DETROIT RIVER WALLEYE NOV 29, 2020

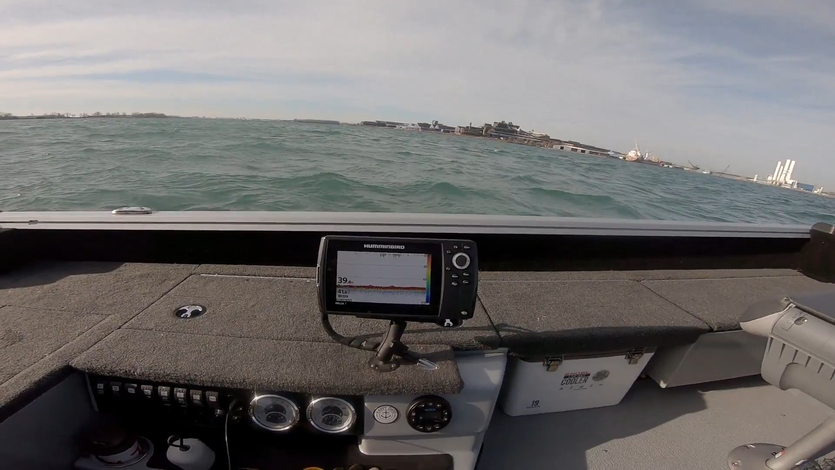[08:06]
I have like 40 feet of water and like 2 mile an hour.
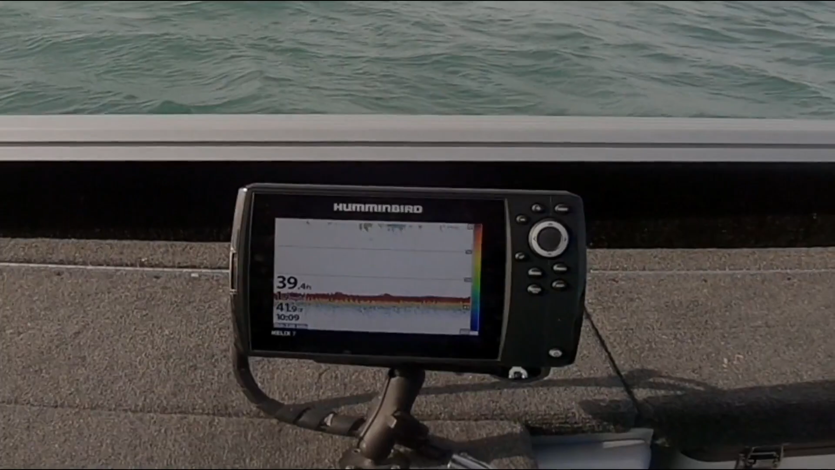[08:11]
1.8 to 2 mile an hour seems to be the ticket. You see, it's pretty rough over here. We've got a southwest wind.
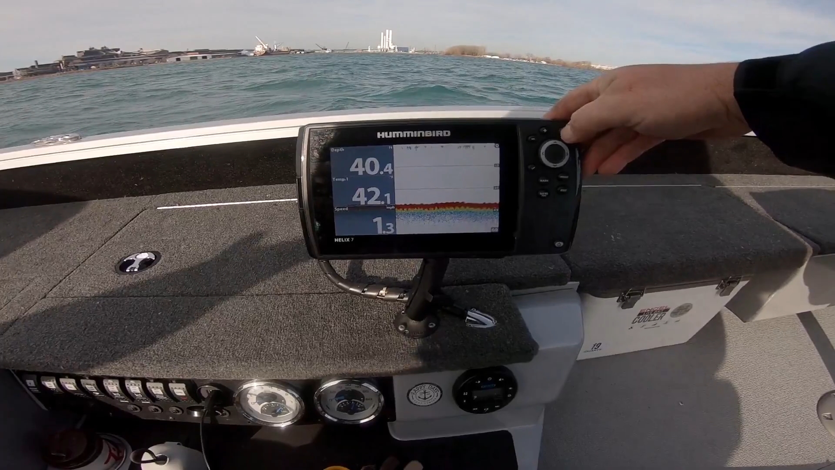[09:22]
Let's get to the right screen here. Showing all my hummingbird. So, yeah. You can see.